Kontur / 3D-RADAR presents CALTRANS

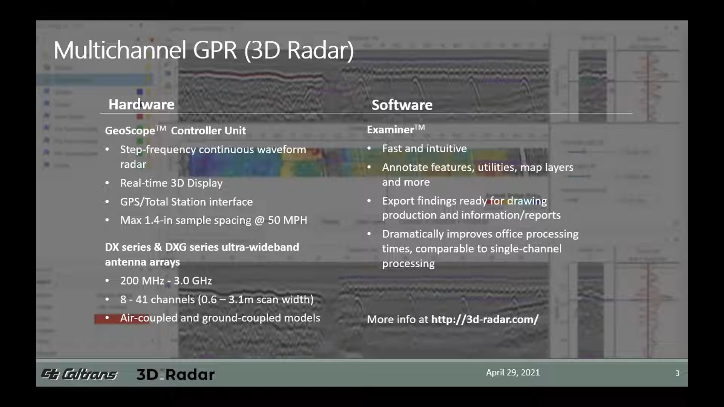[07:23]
Now, I can't adequately describe in this presentation all the details and performance specs for the 3D radar system. I will refer you to their website for more details. And better yet, contact them in person with your specific questions. Now, Caltrans has over 20 years of experience with ground-penetrating radar systems,